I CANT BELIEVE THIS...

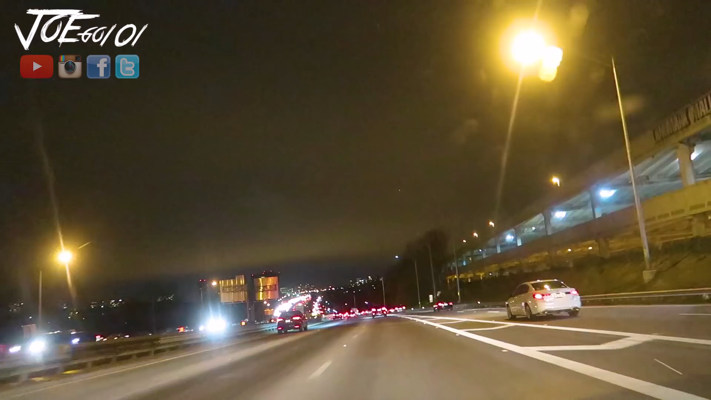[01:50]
You hear that? Or see that? It's freaking snowing, man.